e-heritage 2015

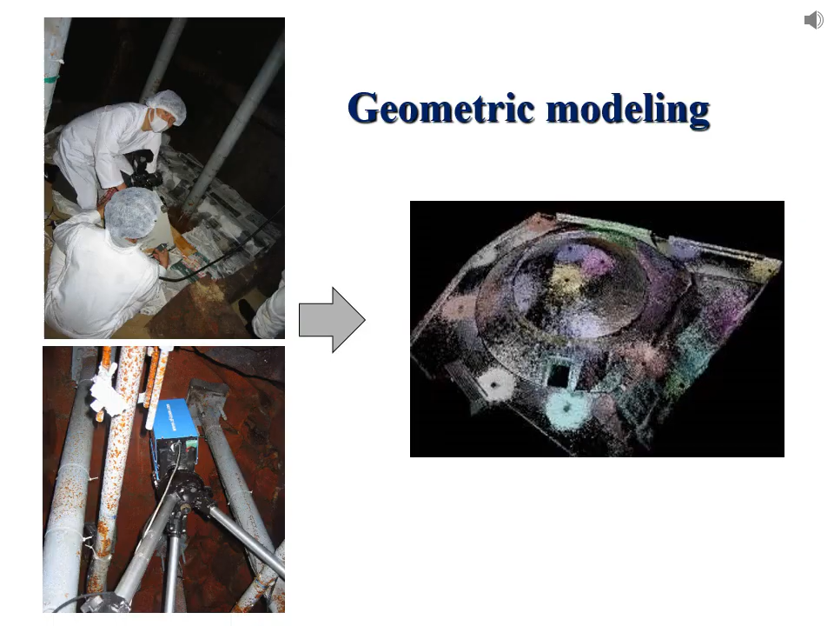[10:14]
This is a scene for geometric modeling by using range sensors. We have also conducted spectral measurements.